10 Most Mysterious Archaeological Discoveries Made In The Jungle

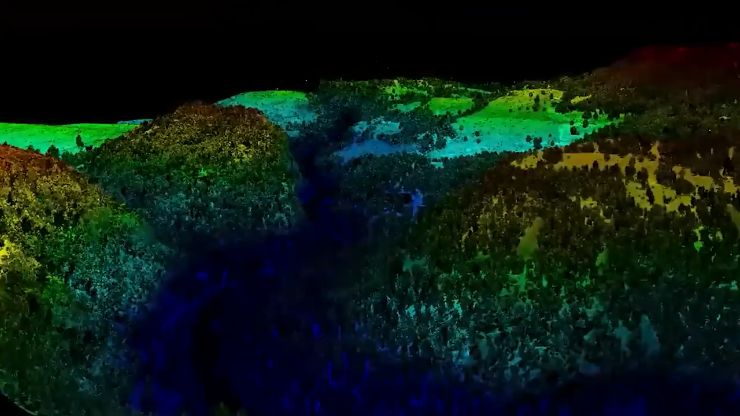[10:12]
Scientists made the discoveries using LIDAR, Light Detection and Ranging Technology, which detects the presence of hidden structures beneath dense foliage.
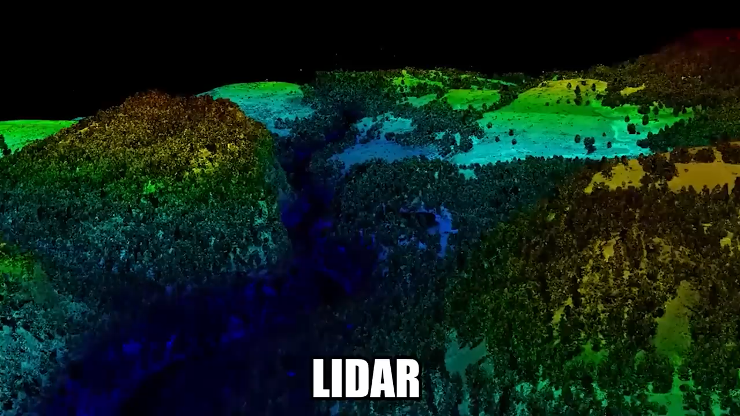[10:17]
Altogether, the mapping picked up on around 60,000 structures over an 810 square mile area,